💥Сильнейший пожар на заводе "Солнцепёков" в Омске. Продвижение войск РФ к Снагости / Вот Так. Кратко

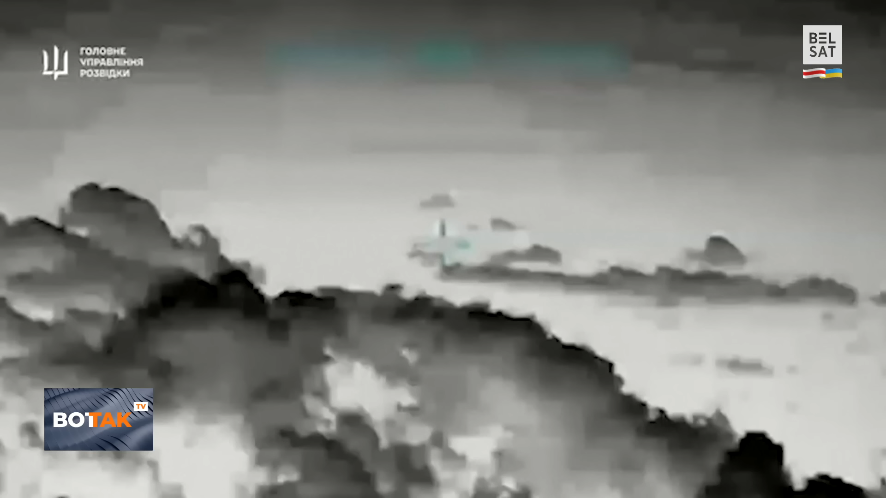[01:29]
Через три часа российские военные начали его поиск. Задействовали самолет и два вертолета.